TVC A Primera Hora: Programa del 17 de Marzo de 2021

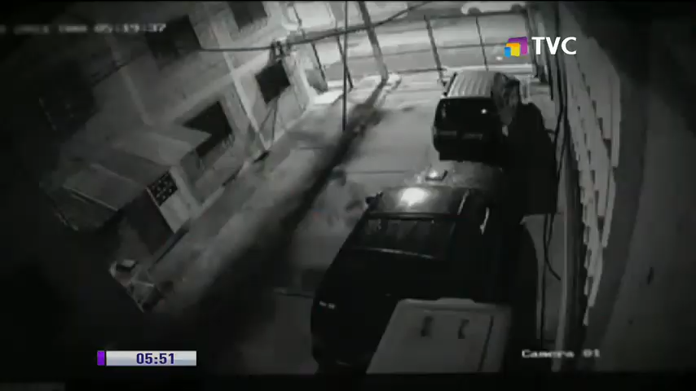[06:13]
Eran las 5 y 20 de la madrugada de este domingo 14 de marzo. Las cámaras de seguridad captan la llegada de un desconocido quien se acerca de forma sospechosa hasta este vehículo parqueado.